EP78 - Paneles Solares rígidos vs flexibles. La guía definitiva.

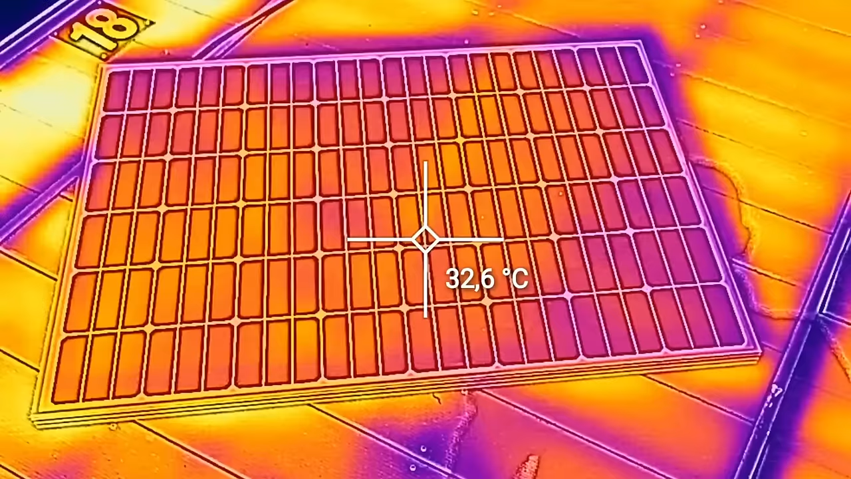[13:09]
On screen: spot 32.6°C
nos permitía ver que el rígido se pone casi a 35
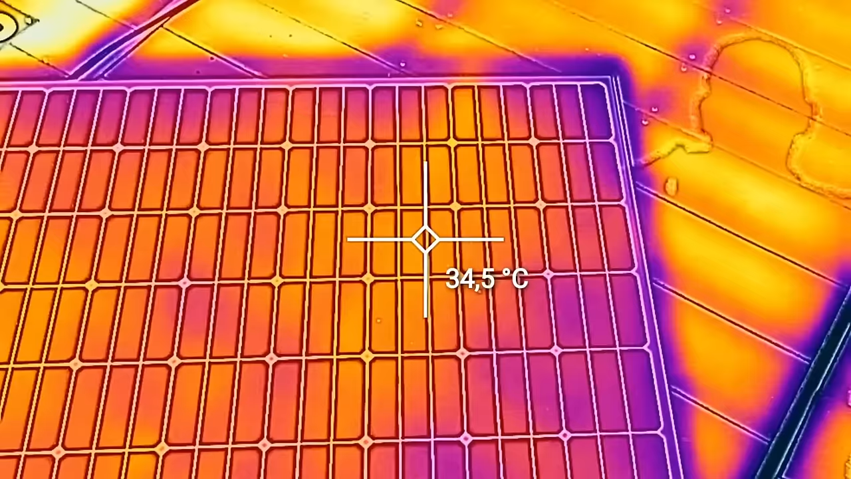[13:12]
grados
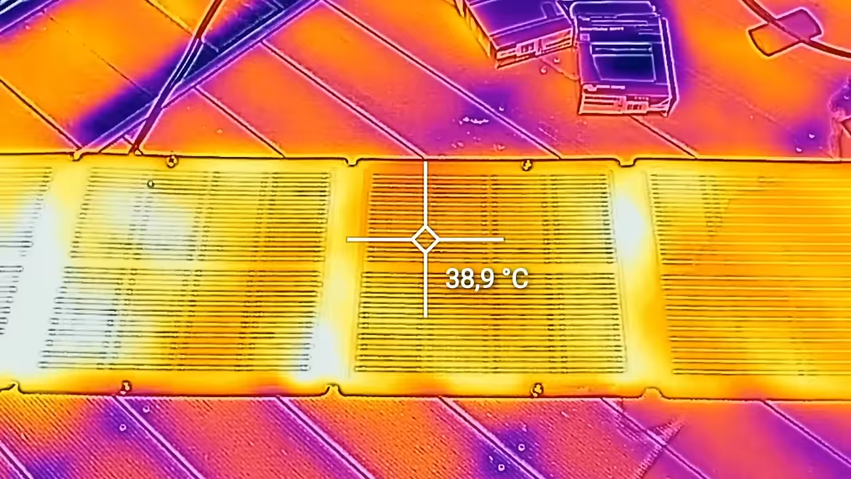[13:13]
On screen: spot 38.9°C
y el flexible pasa de los 40 pero evidentemente en cuanto ponemos el rígido en vez de en
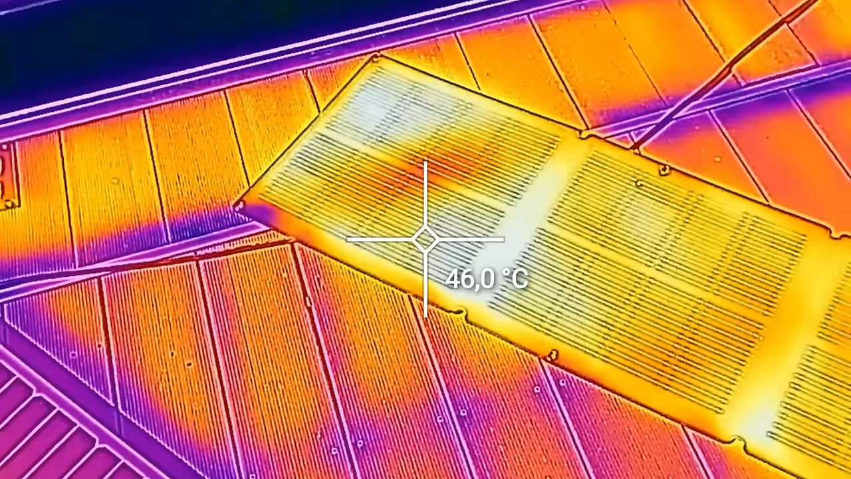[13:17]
On screen: spot 46.0°C
el suelo en su sitio
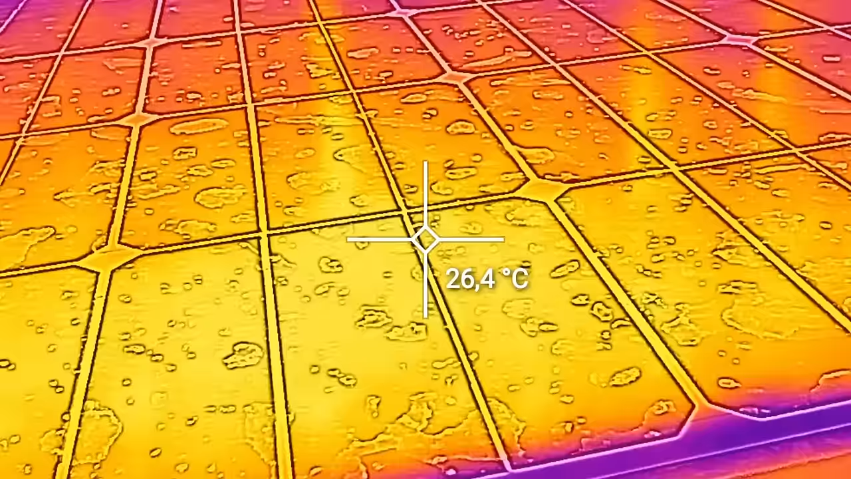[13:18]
On screen: spot 26.4°C
permite
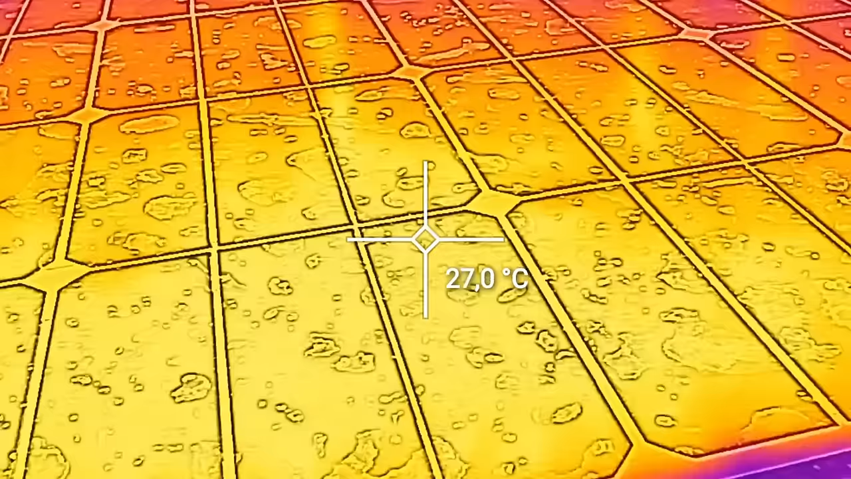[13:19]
On screen: spot 27.0°C
pasar el aire por debajo y su temperatura se reduce
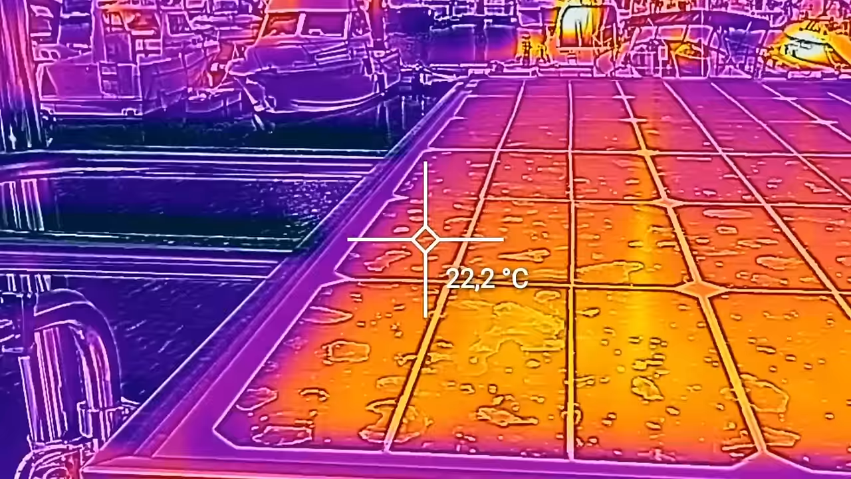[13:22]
On screen: spot 22.2°C
muy cerca de la ideal Y ahí sí que podemos